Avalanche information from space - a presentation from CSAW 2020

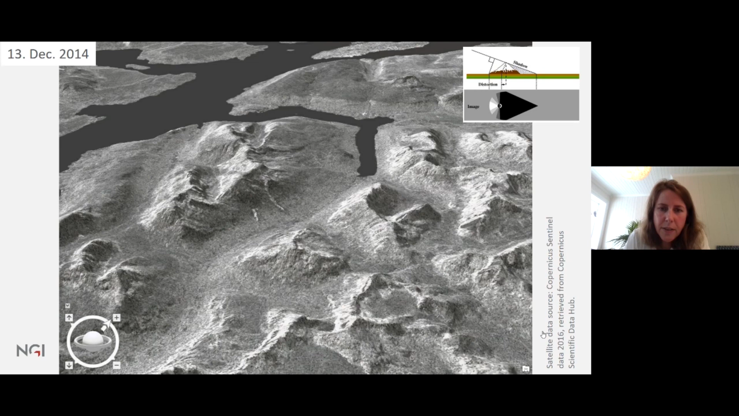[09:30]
I would now ask you to concentrate into the middle of the picture because I will now go to the next picture. The first one here was taken in the middle of December in 2014. The next one is taken on the 6th of January in 2015, so just after New Year.
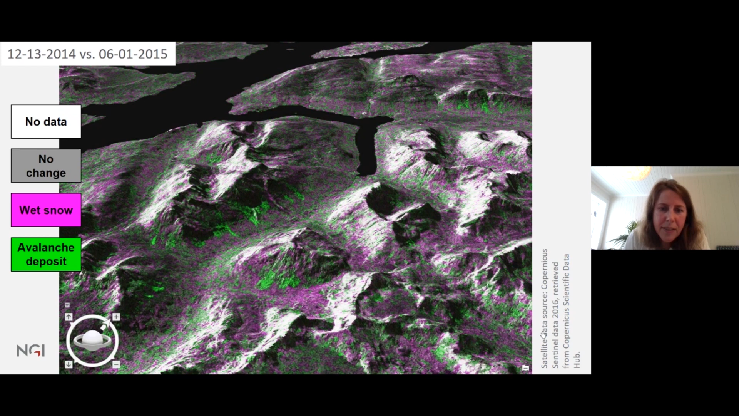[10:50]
Finally, the green area, as I said, that's what we are interested in. That's the avalanche deposits. It's quite easy to extract these green areas also with an algorithm that does this automatically. Then on the next picture you see, we end up with just a red avalanche deposits here highlighted on a standard hillshade of the terrain model. These avalanche outlines you can then again use into your database either to calibrate your models or if you get them real time, to judge the onset of your avalanche cycle.